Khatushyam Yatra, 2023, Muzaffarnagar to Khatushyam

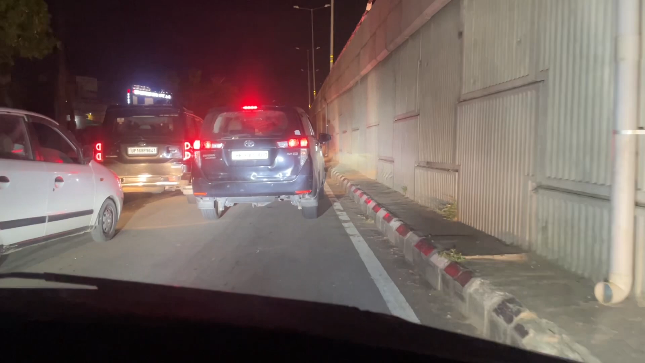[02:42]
में हो गया है स्वागत जाम के साथ प्लाइवर के ओपर कोई गाड़ी में प्रोग्लम होई होगी तो इस वच्छे से प्लाइवर से उपर भी नीचे भी चारो
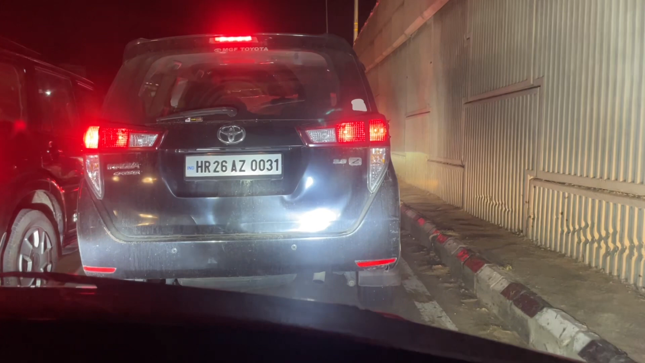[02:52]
दरब जाम ही ज मुझफर नगर से खाटु साम जाने के लिए वैसे तो कई रूट है आप मुझफर
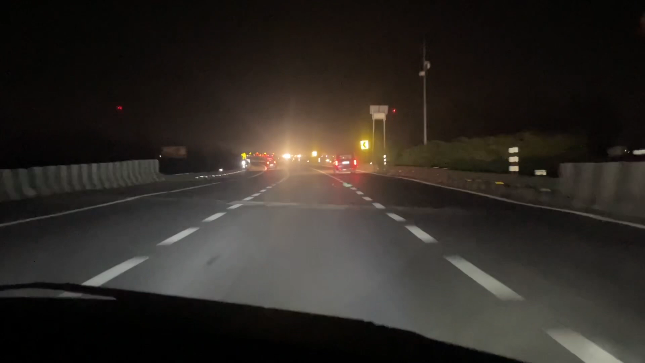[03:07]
नगर से बादपत बडोत होते हुए भी खाटु साम जी जा सकते हैं दूसरा रास्ता
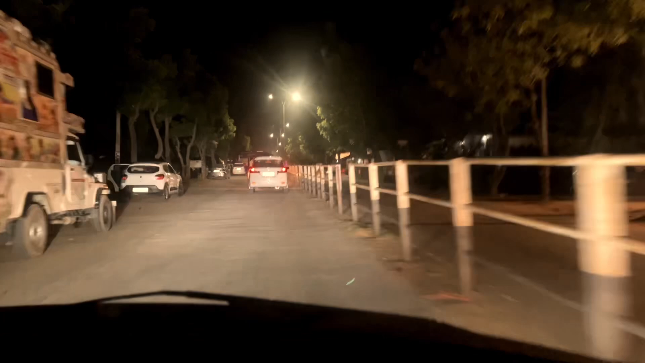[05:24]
कि अब दो तो सुबह का समय है अब इस वाचार का टाइम है और आप देख सकते हैं इस तरह की चैल पहली हां प्रिंगस में बगतों का पूरा जंसलार ज़े रहेंगे और हरी स्टेट की गाड़ी यहां पर
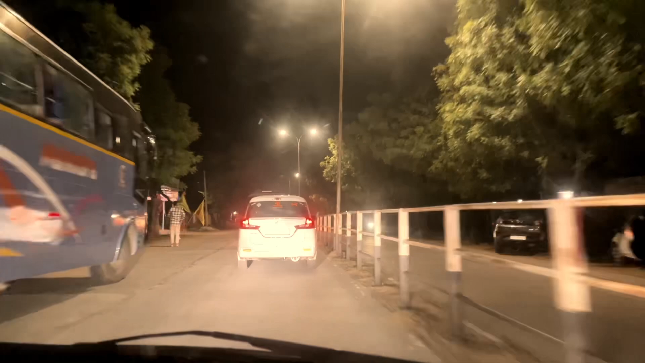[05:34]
आपो देखने के लिए लिए लिए लिए लिए यूपी राजस्था सब्सक्राइब काफी वक्त है यूपी के भी काफी है यूपी बारह